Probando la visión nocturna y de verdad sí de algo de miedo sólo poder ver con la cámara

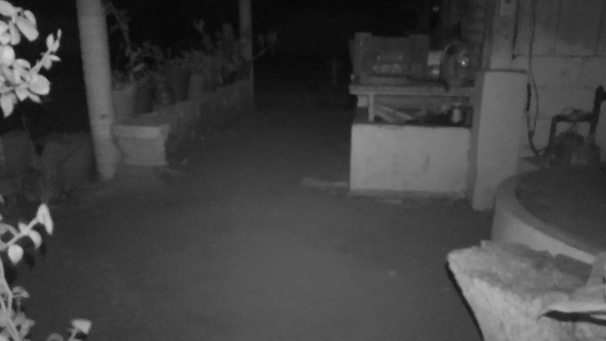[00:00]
Yo lo que estoy viendo con mis ojos, no veo nada, no veo el suelo, me estoy basando en lo que veo por la cámara
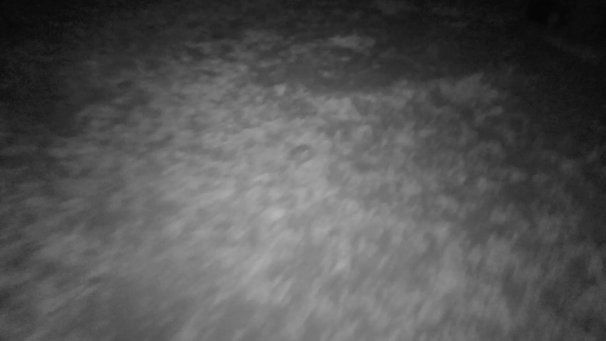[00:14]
Ay, da falta algo de graustofobia, caminar así
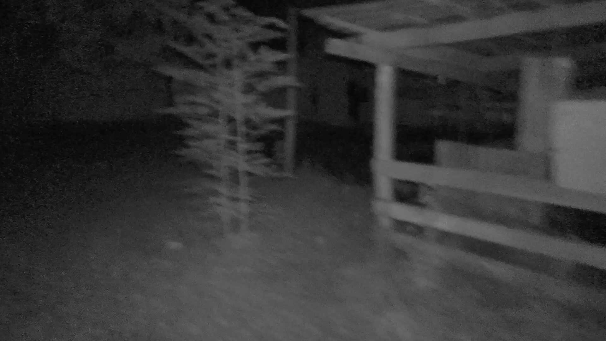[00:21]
Ay, cabrón, yo no lo veo, pero es mi cámara, sí